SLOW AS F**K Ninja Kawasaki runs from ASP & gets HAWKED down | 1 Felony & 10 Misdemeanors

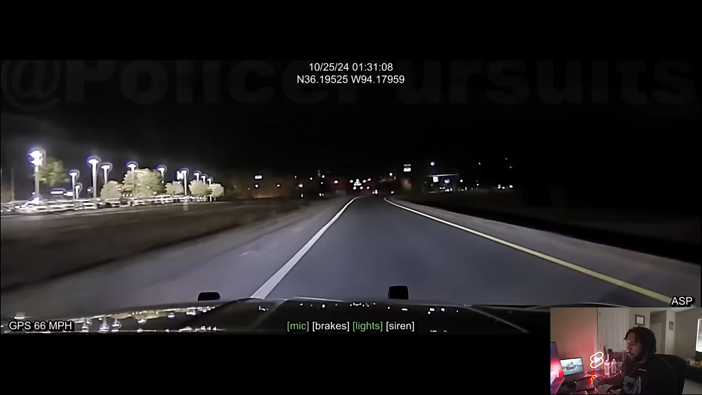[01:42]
So he's going backwards on the on-ramp. All right, so there's the biker right there. Puts the light on him. Me personally, I would have just blocked him in, but he decides he's going to get behind me.
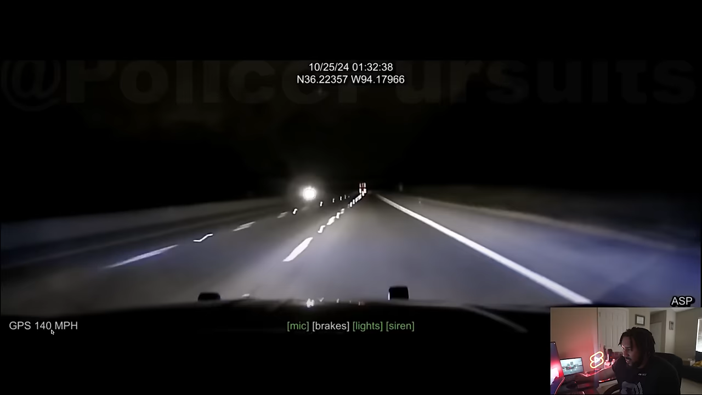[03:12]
There's the biker right there. See what I'm saying? He pushing that 5.7.
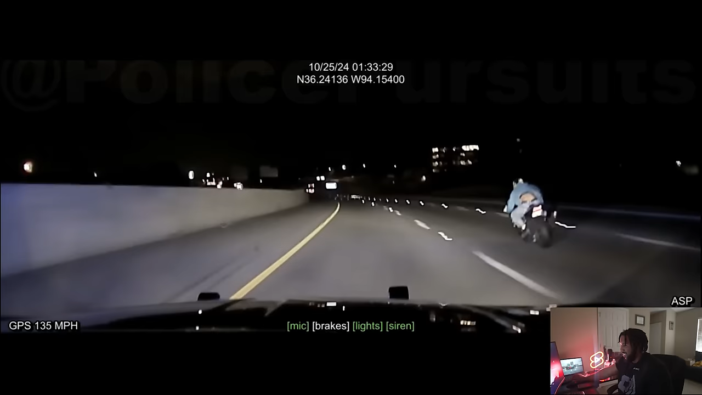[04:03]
Look at your boy. Like, he's right there. He tries to fake out the truth. Nope, didn't work.